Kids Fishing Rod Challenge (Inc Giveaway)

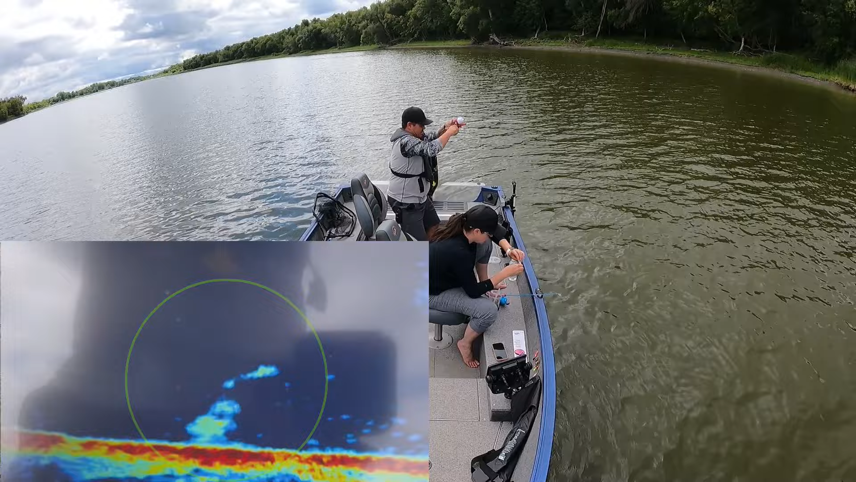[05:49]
Yeah, we got another sauger. Oh, mini drum. Aw, cute.
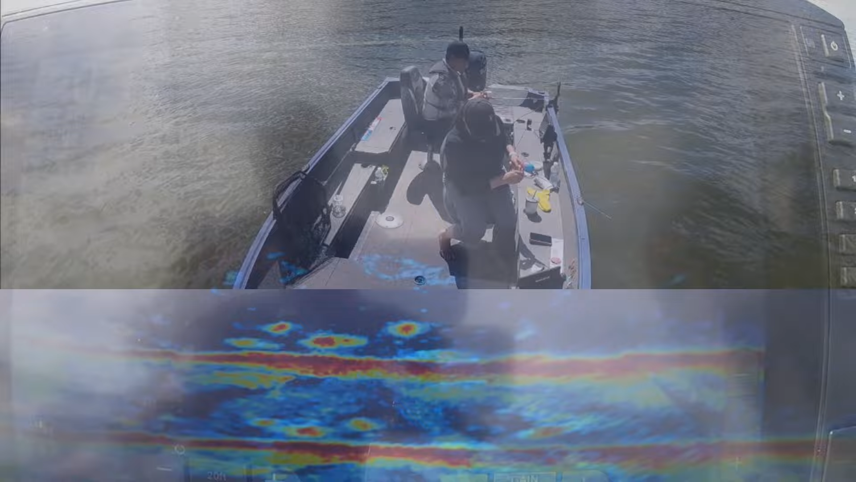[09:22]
Got one? Oh, we're gonna be excited to see what it is. Oh, it's running. It is running. Good luck with this one.
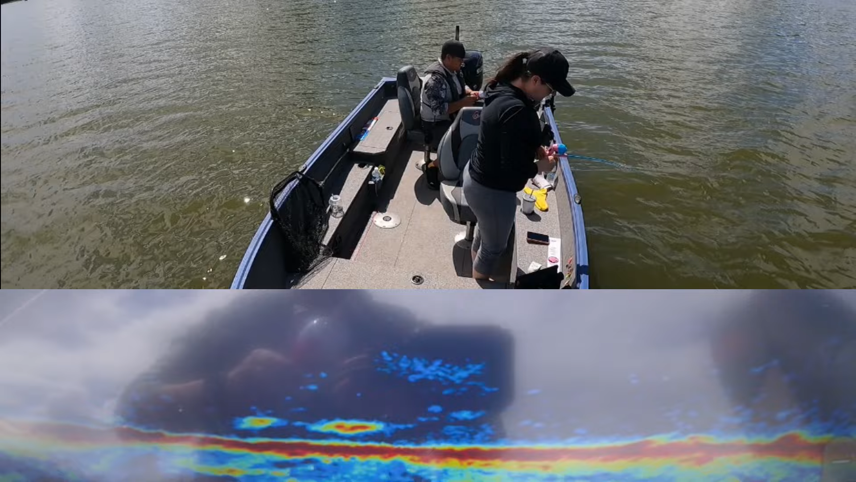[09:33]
And it's on the bottom again.
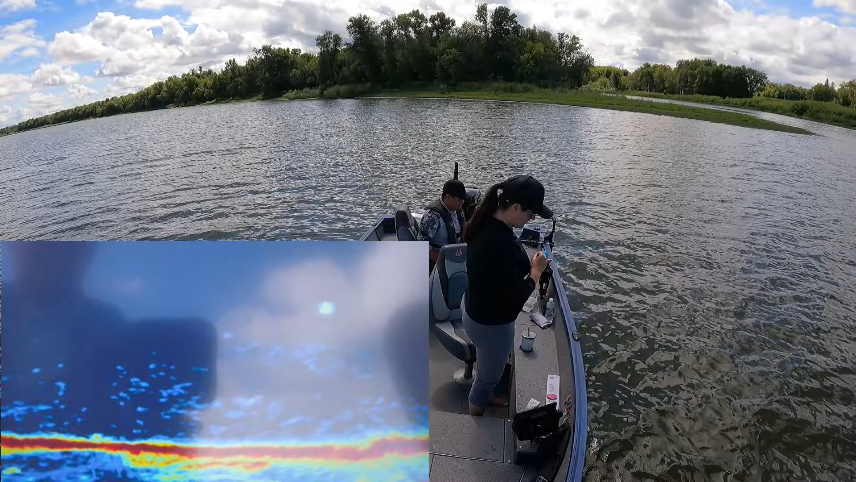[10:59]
That'd be a cat. No, this will be like a drum, I think.
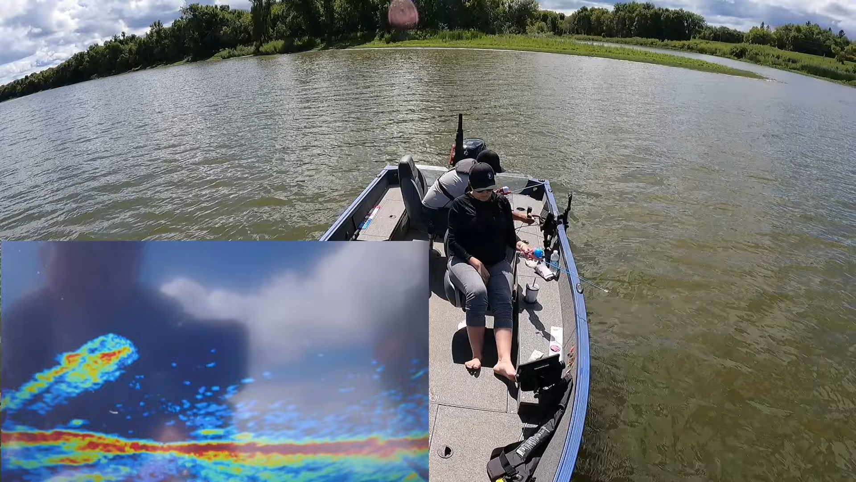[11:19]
It's a little bit better. It's just digging down.
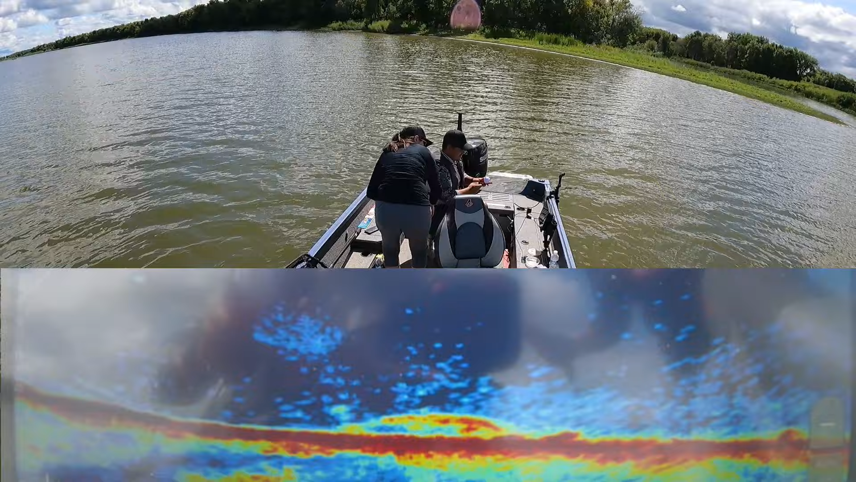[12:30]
Oh, if I get this fish, holy cow. What? That's a sturgeon for sure. What? Yeah. Oh yeah, you can see its pointy nose.